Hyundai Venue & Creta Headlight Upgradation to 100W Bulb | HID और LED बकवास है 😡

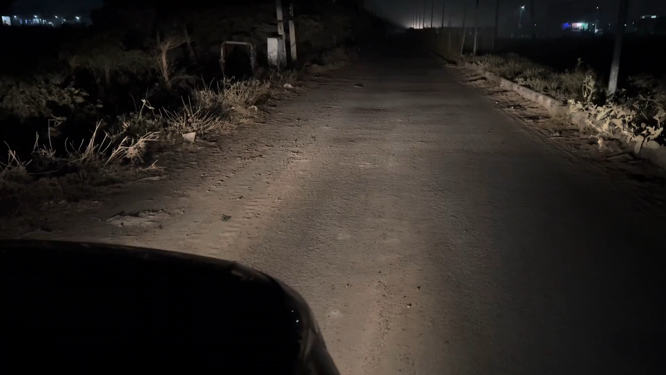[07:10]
का क्या response है अब यह जो आप response देख रहे यह सिर्फ हर सिर्फ Fog Lamp का है तो मैं आपको देखा देता
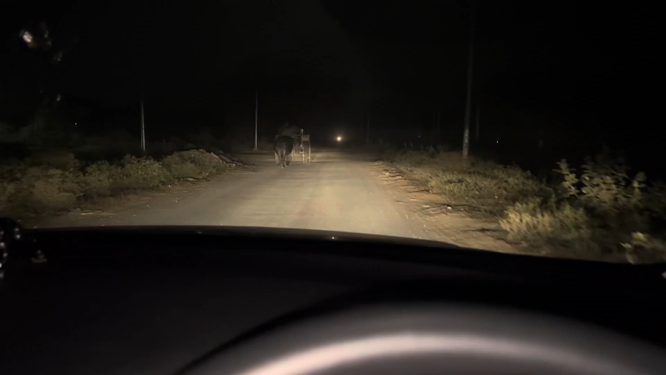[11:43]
इसी रहती है उसमें वह दम वाली बात ही नहीं है वहीं आप लगाने के बाद ऐसे डिपर मारोगे न तो आपको स्वाधिया लगाएगा मतलब कितना बहतरी डिपर पड़ता है जैसा कि आप देख पा रहे हूंगे खट-कट-कट-कट-कट-कट
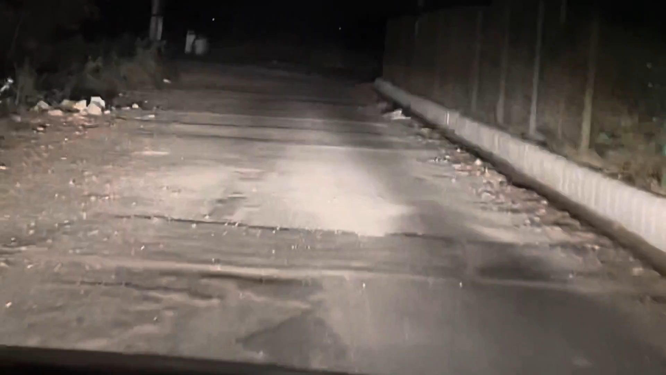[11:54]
ओवर टेकिंग हमारे स्टॉक बल्ब जो हमें देखने को मिलते हैं वन्यू क्रेट है इन सम्में वह उनसे वहीं ड्राइब करना पॉसिबल ही नहीं है रात में कुछ दिखता ही नहीं है ब्लैंक हो जाता है एक जम आदमी वहीं अगर आप इसका रिस्पॉंस देखोगे तो इस टेम यह
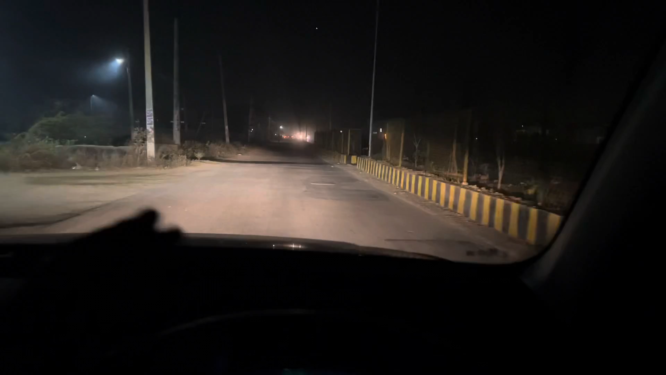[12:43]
आप देख लो यह मैंने नॉर्मल ड्राइविंग में आपको दिखा दिया अब एक बार हाइवे रिस्पॉंस और देखो कि हाई वे रिस्पॉंस कैसा है बल्ब का रहा
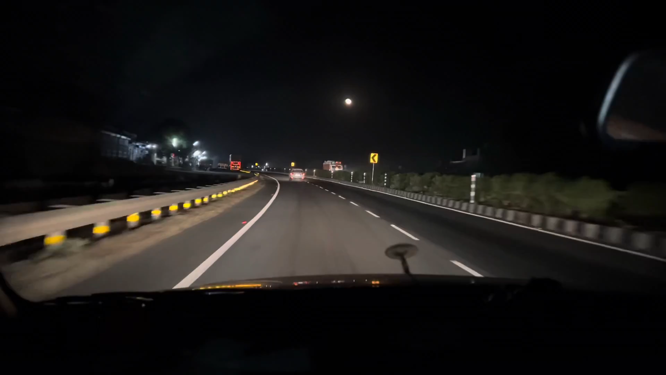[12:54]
है आप देखी पा रहे होंगे जो कार की लाइट है उन्डर � हाईवे पे भी आपको एक कमी महिसूस नहीं होगी एक नमबर स्वाद आता है इसको ड्राइब करने के बाद और
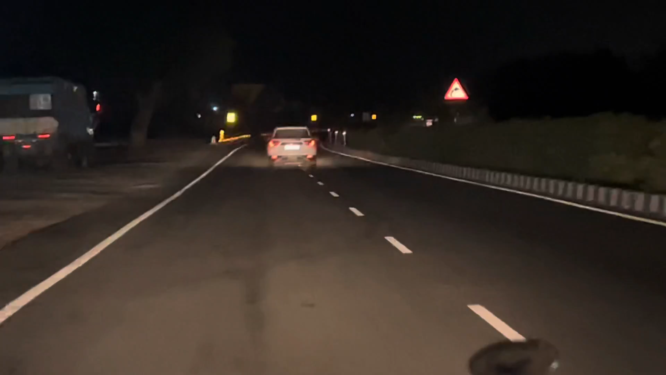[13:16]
में चीज जो कॉन्फिडेंश बिल्डप होना चाहिए ना नाइट ड्राइविंग में वह आपको देखने को मिलेगा इन बल्ब को लगाने के बाद वरना नाइ
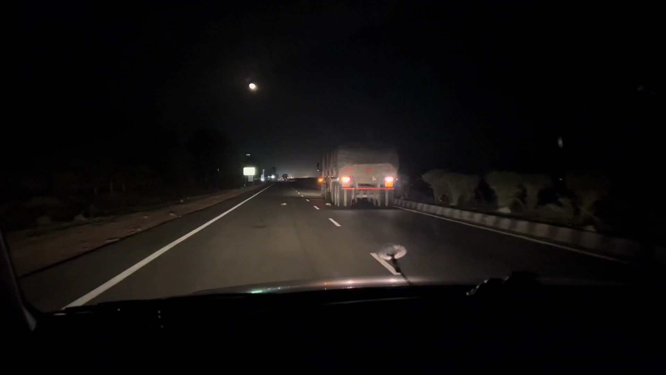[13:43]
अब आप देख सकते हैं मेरे सामने ट्रक चल रहे हैं तो इन ट्रक को मैं डिपर मारूंगा और यह समझ जाएंगे कि वहीं पीछे से कोई बढ़िया गाड़ी आ रही है और वहीं अगर मेरी लाइट कुछ हलकी होती ना तो ट्रक वाले भी होसे हैं कोई हलकी